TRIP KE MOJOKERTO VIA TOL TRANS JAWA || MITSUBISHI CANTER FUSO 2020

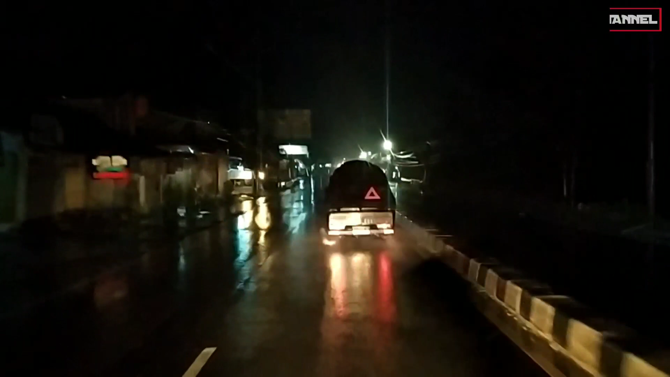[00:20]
Mojokerto atau yang dikenal dengan kota Onde-Onde, teman-teman. Nah, kebetulan di depan kita ini ada Cak Yanto dan juga Mbah Pangat ini yang mau ke kota Wonogiri. Tadi kebetulan ketemu di salah satu rumah makan di Kabupaten Magelang. Nah, jadi nanti perjalanan ke Jogja sampai dengan Klaten nanti iring-iringan, teman-teman.